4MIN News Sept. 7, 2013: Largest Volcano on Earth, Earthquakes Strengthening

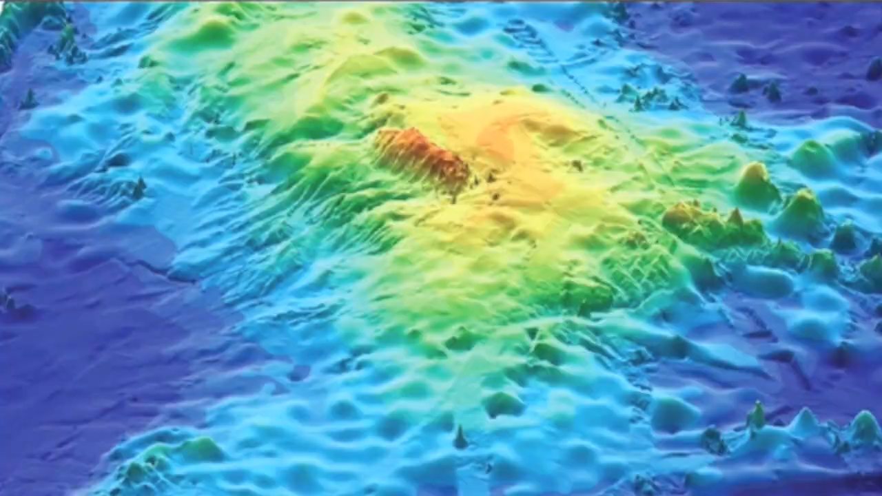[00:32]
but we've just learned that this elevated region, about the size of New Mexico, is actually one giant underwater volcano.
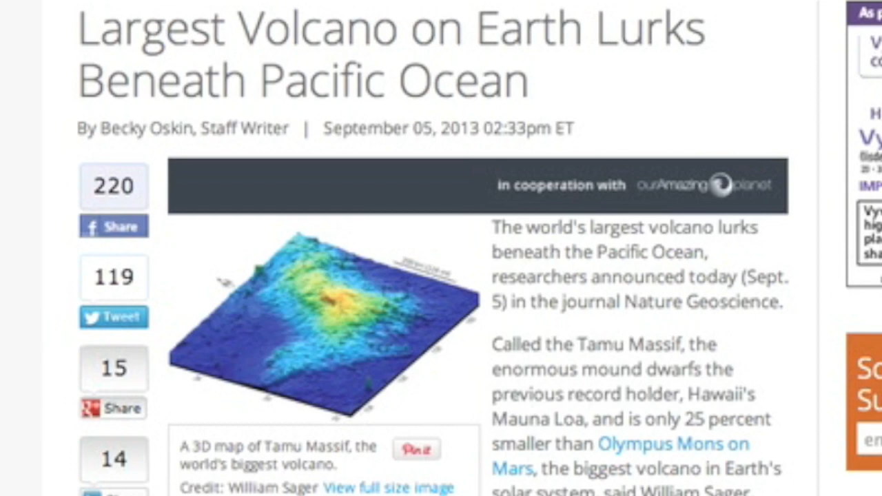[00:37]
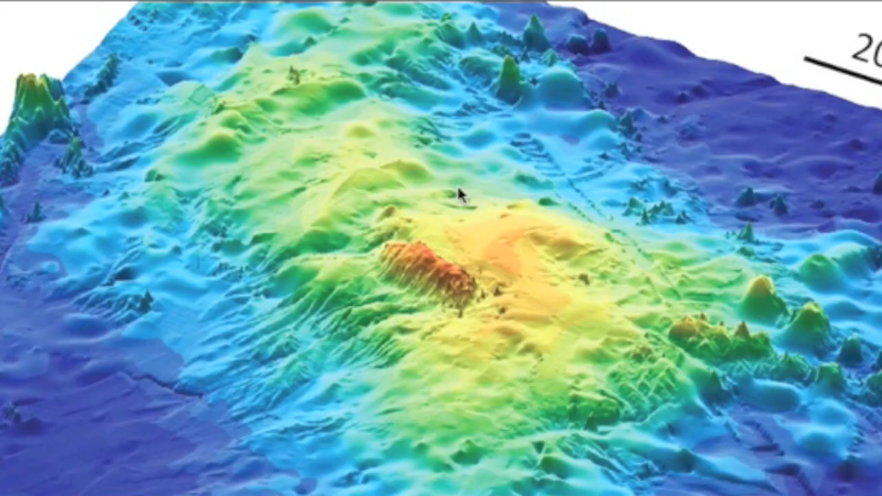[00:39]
In fact, it's the largest on Earth.
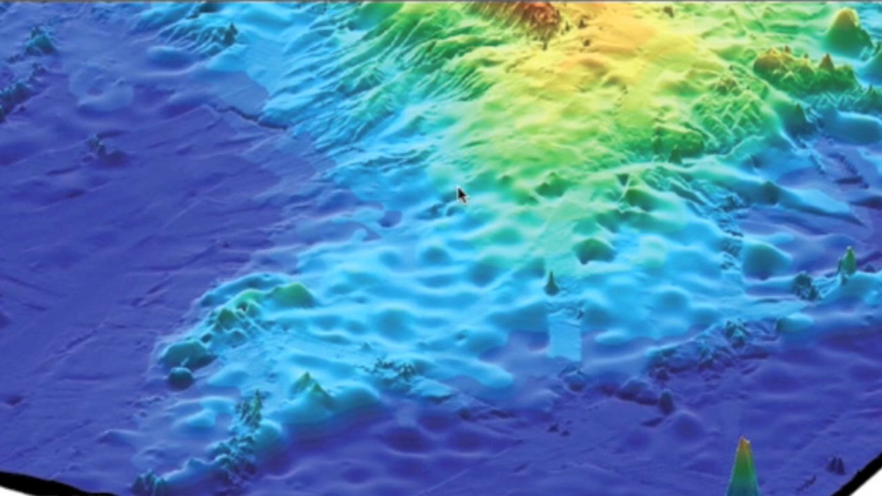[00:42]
Gotta pull this link, guys. Some of those surface features down there look very interesting.